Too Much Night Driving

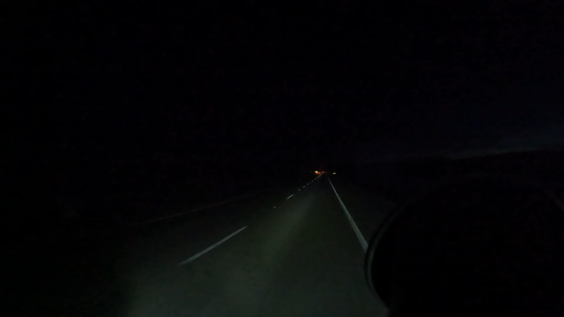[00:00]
guys out there, we have a problem. Our GoPro keeps shutting off because it's too hot. Yeah, I promise you, it's not too hot. What the heck? Hey, great. Well, I'll look up and see if I have any.